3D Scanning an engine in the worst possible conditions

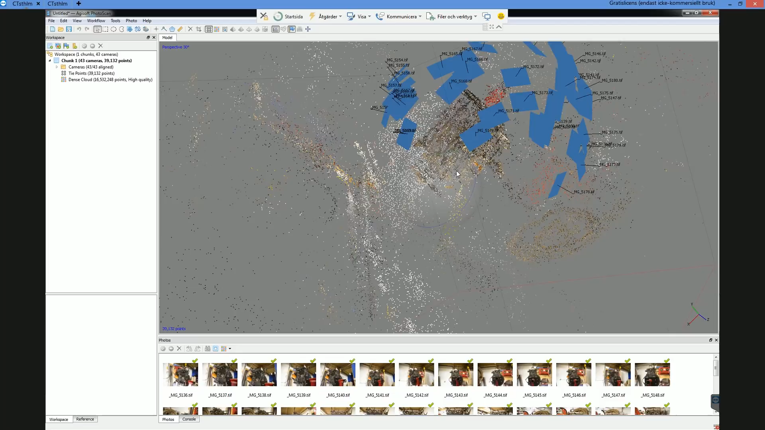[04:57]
Running this through TeamViewer. Because my laptop is not very powerful. So this was the best way.
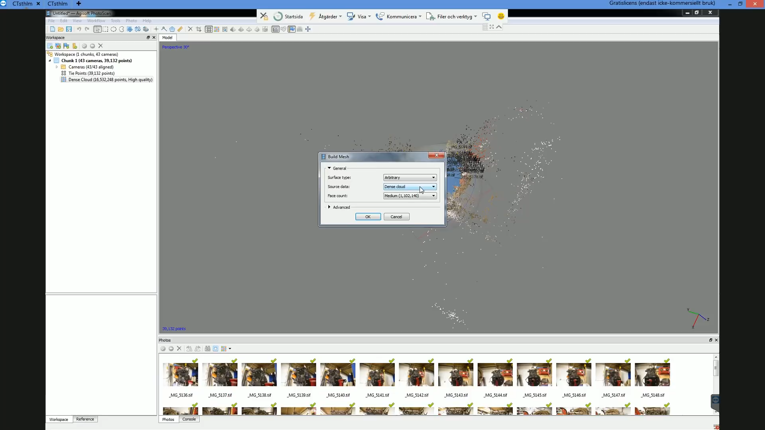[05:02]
So we aligned the images and then we are generating a mesh. You can see all of this is my in my previous video or in the video down below in the description. So this takes around an hour or so.
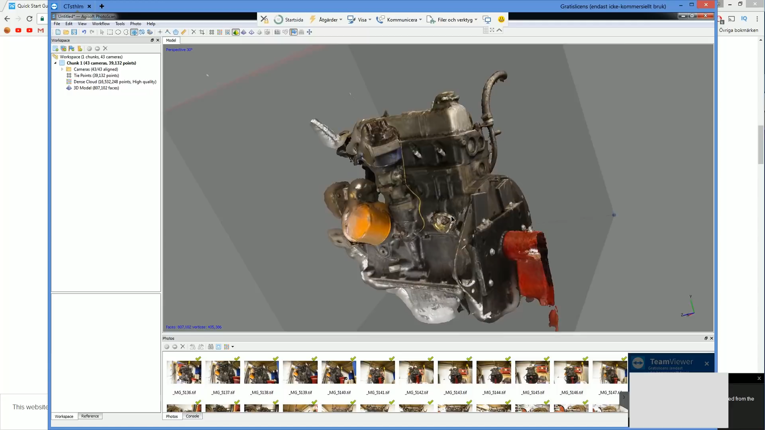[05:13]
And finally well it takes a little bit longer with all the points and everything. But then we have a mesh. So this is actually a pretty good result considering that I took like 45 images or something.
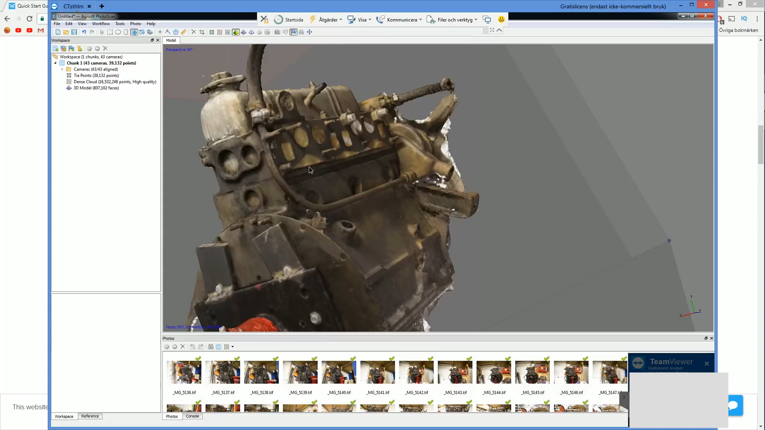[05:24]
And I gotta say I'm pretty proud of the result despite being a crap scenario. So you can see the dots on the red part there.
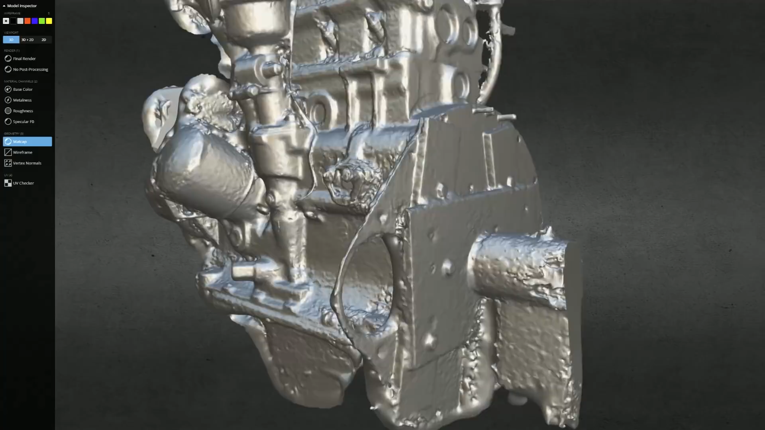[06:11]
And we did get some leakage here.
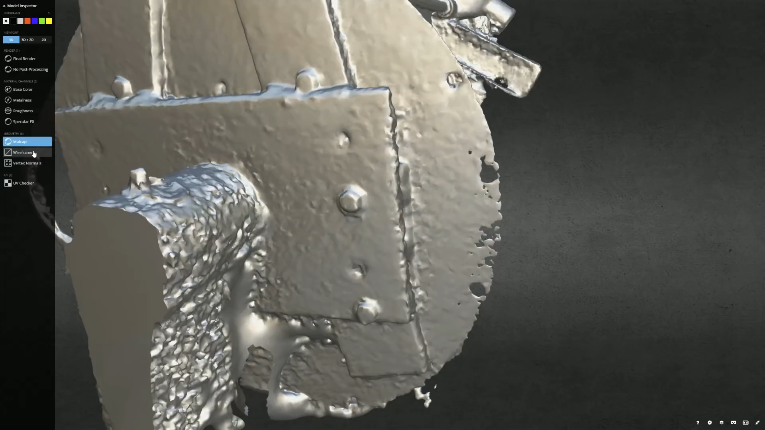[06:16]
But other than that I have to say that I'm super proud of the...
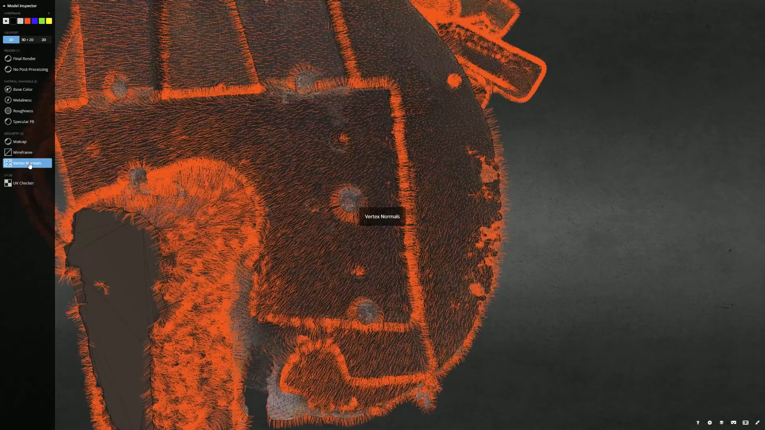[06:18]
Oops not that one.
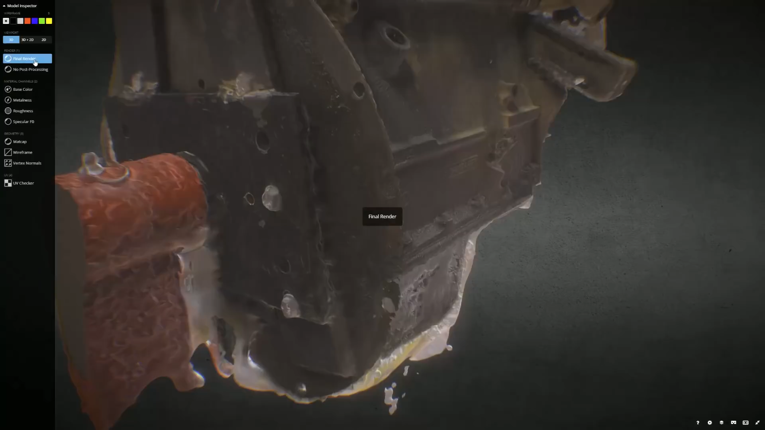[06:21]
I'm super proud that we actually got through here.
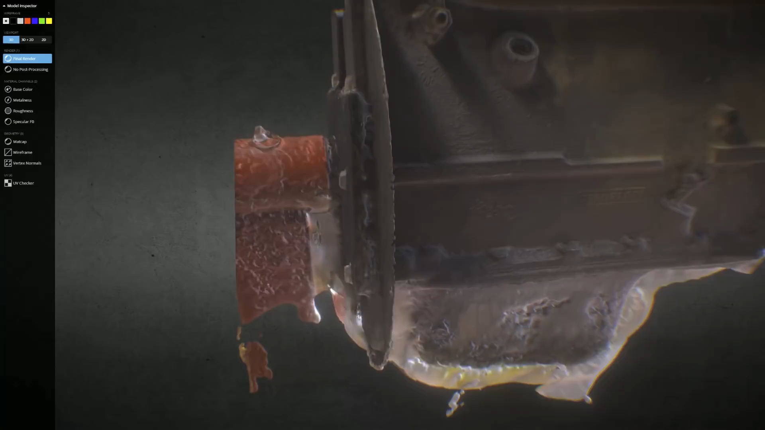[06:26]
And and we got most of this metallic plate here. Which is really really thin. You can see here also the...
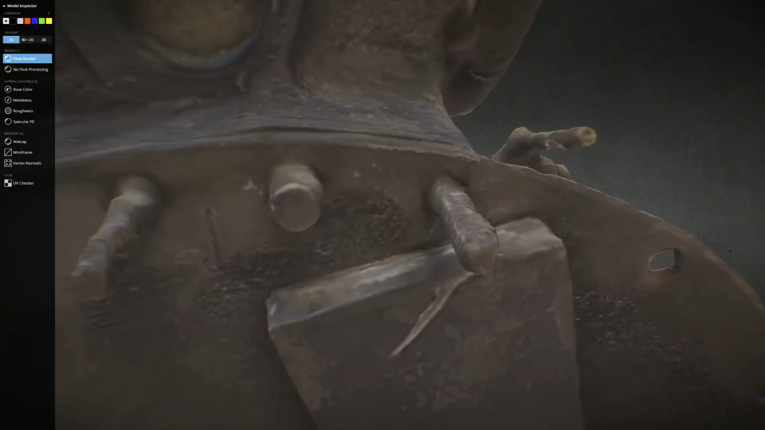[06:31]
Maybe we can't measure on this. But it's good to have reference here for all the threads and bolts and everything.
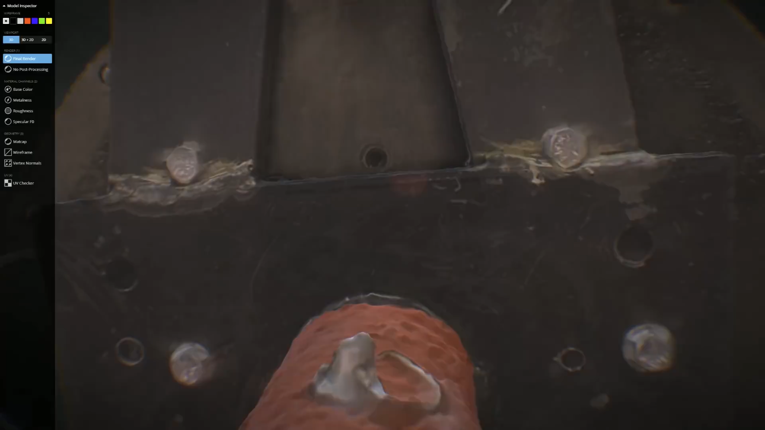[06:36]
So imagine if you did this like really serious with a few hundred images.
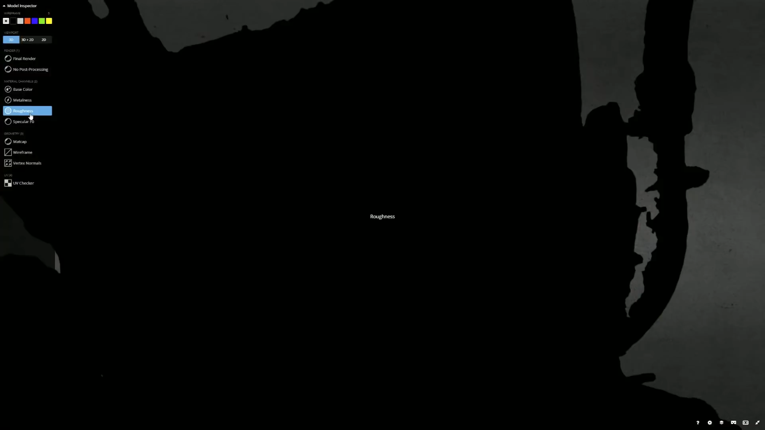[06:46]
Again let's just check out the...
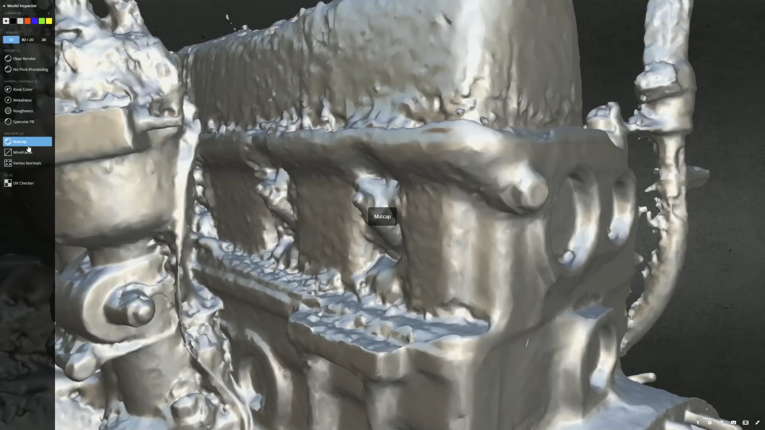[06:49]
Whoops. None of these. The mesh.
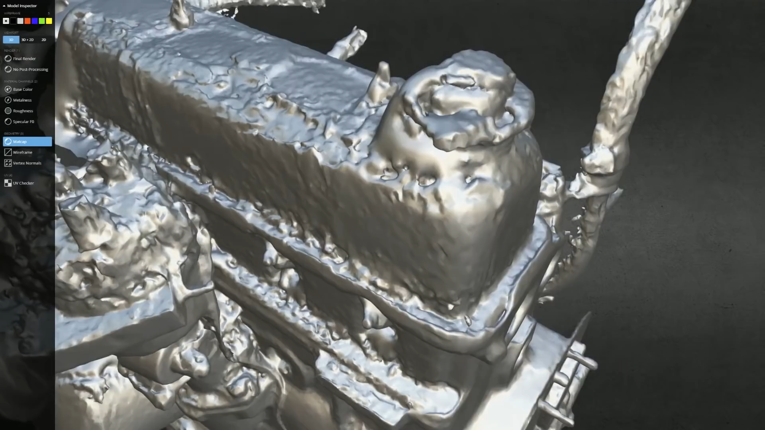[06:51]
I mean it's totally not perfect at all. But the side where I had most photos is this parts here.
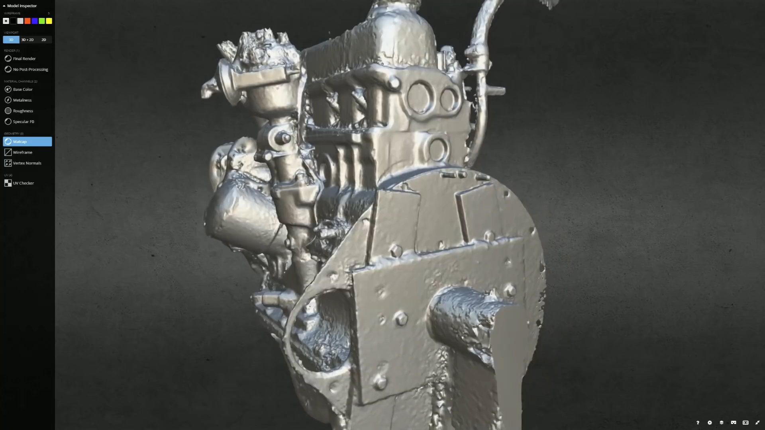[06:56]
And they are looking pretty nice. When you can even...
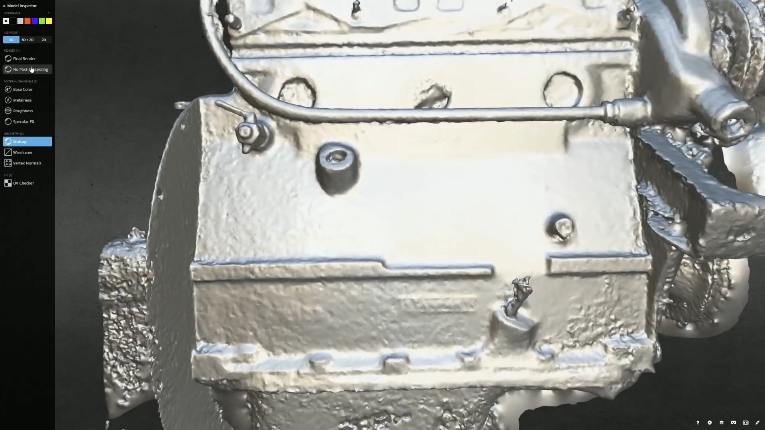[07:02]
When we go here to the final renderer you can even start to read some of the text here.